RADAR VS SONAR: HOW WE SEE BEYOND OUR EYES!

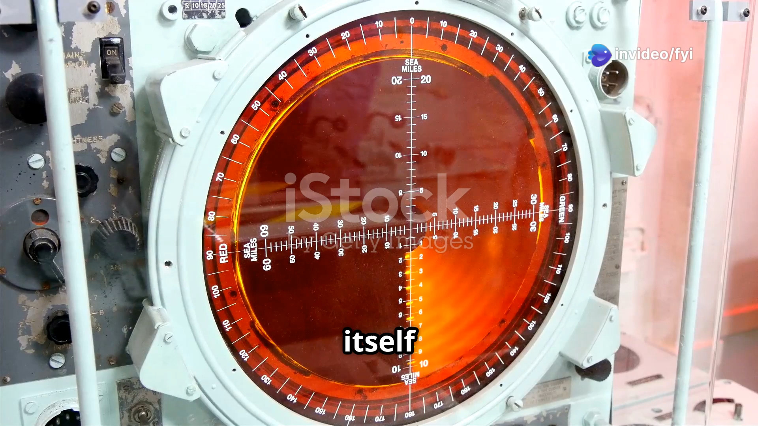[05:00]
The name itself is a clue to how it works. Radio detection and ranging.